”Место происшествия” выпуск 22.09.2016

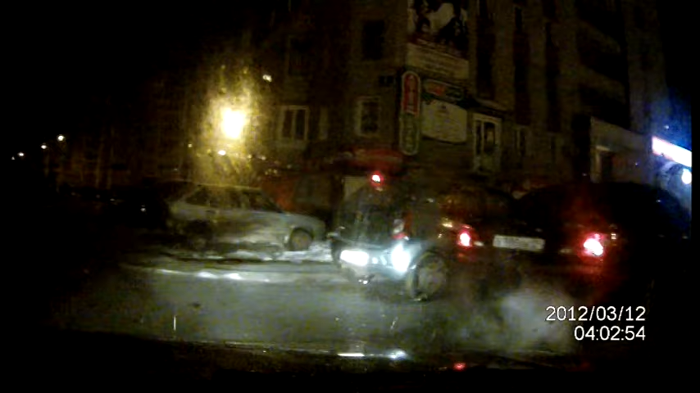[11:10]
Водитель оказался хитрым Как только полицейские вышли из авто Лихач нажал на газ Не подчиняется машина Лексус 100 номер, седан Машина седан Виктор 100 Оля Константин 21 Легион
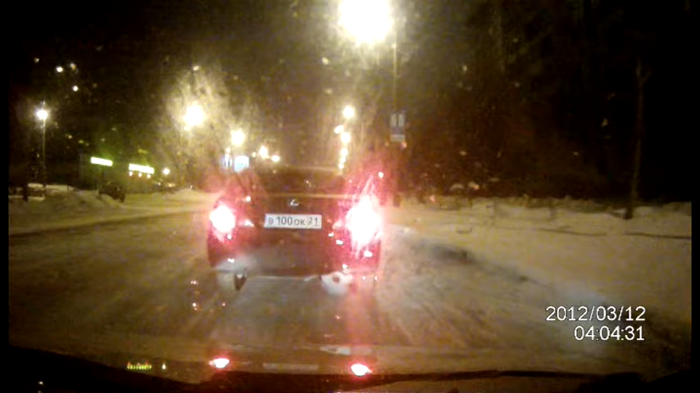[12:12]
За водителем позже приехали сотрудники ДПС Как выяснилось,
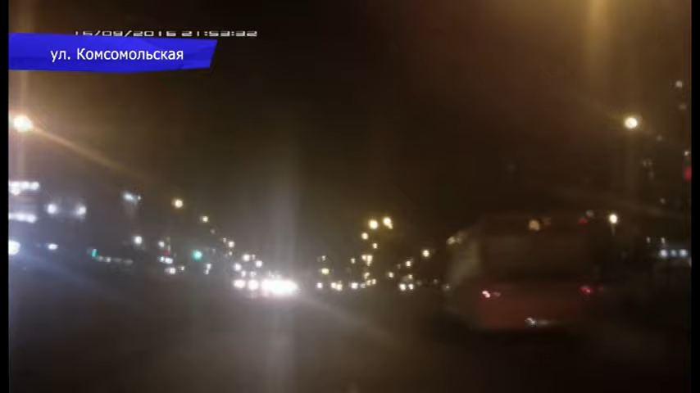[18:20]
Опасную ситуацию создал владелец «Волги» на улице Комсомольской